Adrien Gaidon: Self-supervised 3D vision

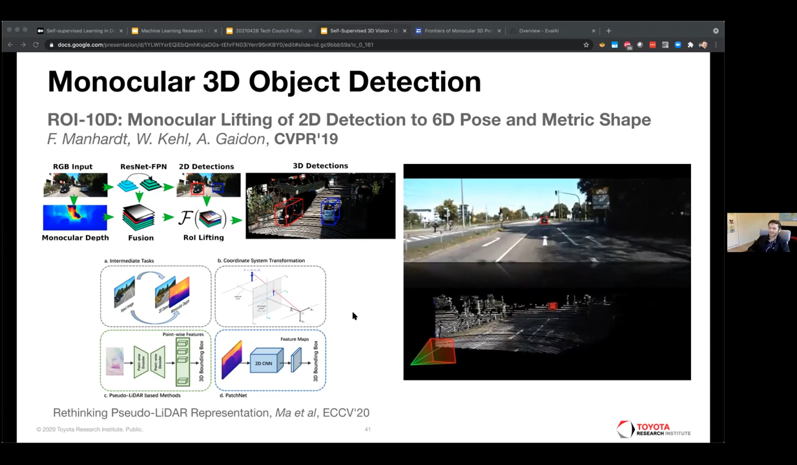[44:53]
depth plus the image features you can get 3D bounding boxes and this is actually like an old paper like deep learning days so if you are 2019 since then results have improved quite a lot but actually the approach remains very similar you predict that as an intermediate step so one of the cool things boxes we also reconstructed 3D shapes and the way we did that is by learning some priors over CAD models of the 3D shapes and then we just regress in addition to the 3D bounding box we regress the latent shape encodings
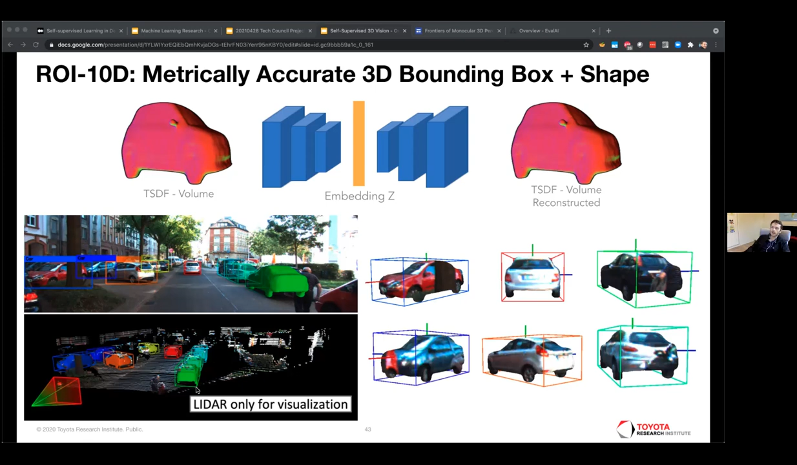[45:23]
to get shape reconstructions as you see here on the bottom right and one of the cool things you can do then is you can start to do data into the scene fake instances of cars that you reconstructed from other sequences and enables you to improve your
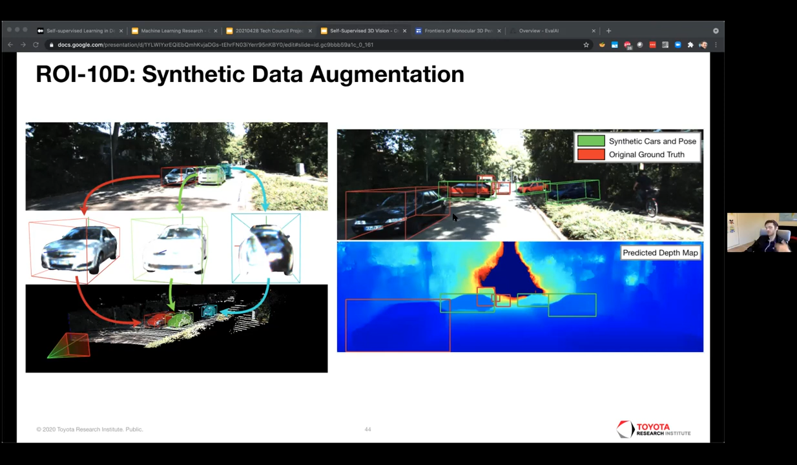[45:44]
training data with some 3D data augmentation technique and we took that actually further